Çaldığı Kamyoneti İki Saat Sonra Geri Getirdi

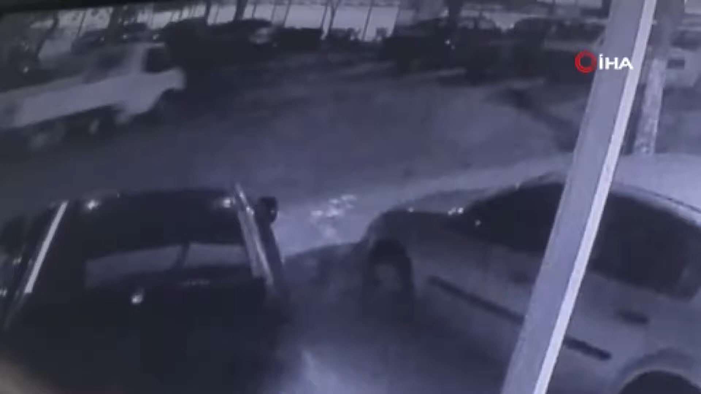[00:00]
Manisa'da otogalericiler sitesi içerisinde bulunan galeriden çalınan kamyonet yaklaşık 2 saat sonra işletmeye yakın bir sokakta terk edilmiş olarak bulundu.
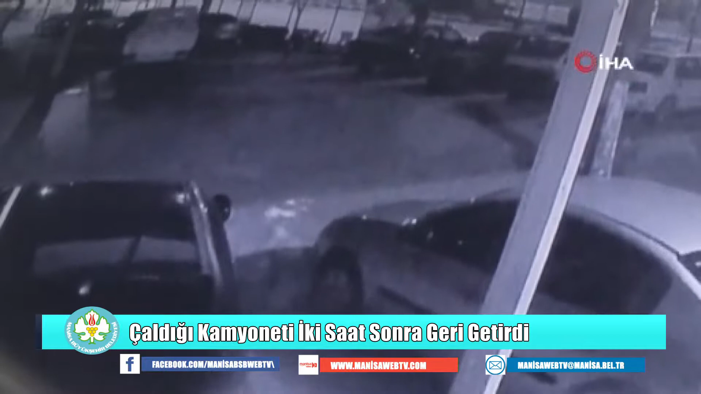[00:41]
Görüntülerde kamyoneti kot pantolon ve tişört giymiş kar maskeli birinin çalıştırarak çaldığı görüldü. Manisa otogalericiler sitesi başkanı da olan işletme sahibi Ali Öğ, sabah iş yerini açmaya geldiğinde kamyonetin çalındığını fark etti.